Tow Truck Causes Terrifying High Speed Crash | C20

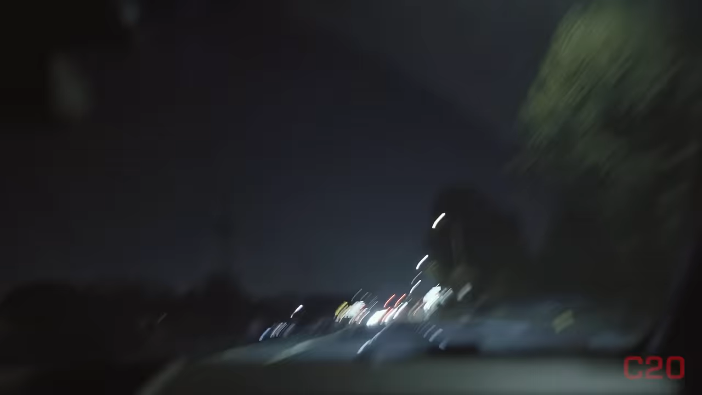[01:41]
So we're trying to get. Okay, we're trying to get over to where this shooting took place, and it's in the area of Shirley and Van Owen. And FD, it sounds like, is having a hard time locating. It sounds like it's in the back, like I said, in the alley, in an area where there's some garages or something like that. So, sorry, we just kind of fell into this. My microphone's all crazy right now. I've got like a cable sticking out. But you can see the airship right ahead of us.
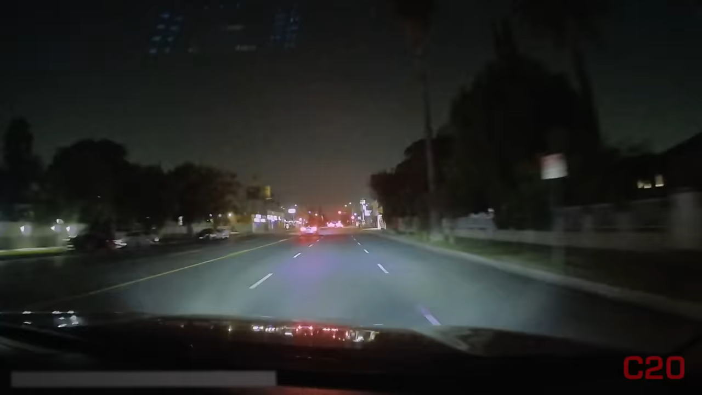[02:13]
They're over. They're looking for a suspect vehicle. Oh, it's right here. It's right here. 6-7. Okay, so we're gonna go. FD is calling back. They're stating their code type someone at 549 Van Owen Street.
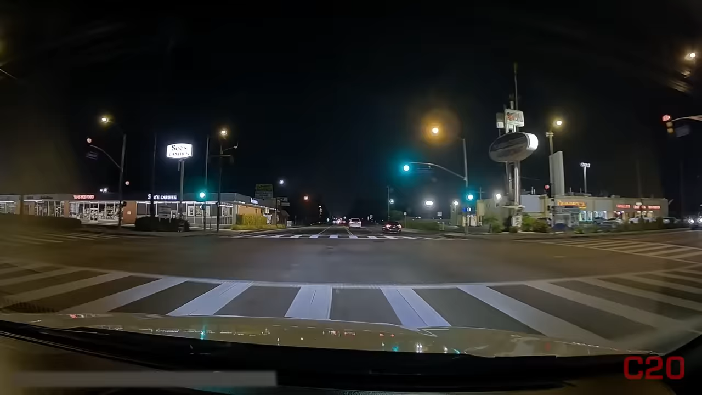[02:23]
They're unable to locate. Yeah, because oh, excuse me. Rear alley. Yep, rear alley. Okay, so there's FD. Let's see where FD ends up. But I think we're gonna go up Shirley. Oh, actually, hang on. They might be going over to the Corbin alley. That's where we want to be. Is where, well. There's an alley here, but we're gonna go to the RA side. That's where we're gonna go. We're not gonna go to the Shirley side. But the victim is down, I think, right behind that location right there.
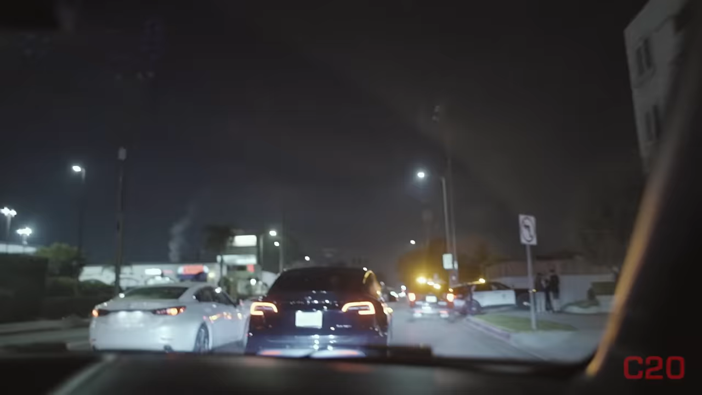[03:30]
And I think it might be on the other side, but we'll look down here and we'll see how far. Tell me how far down that RA is today. All the way at the other end. Okay, so we're gonna go to the other side.
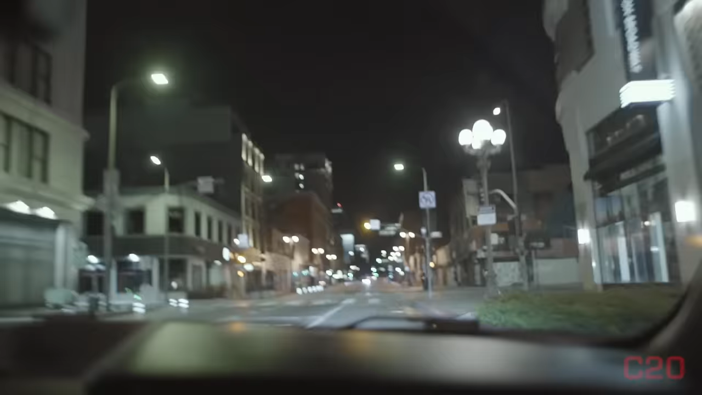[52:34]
Alrighty, we're here in downtown LA. We heard a quick blurb about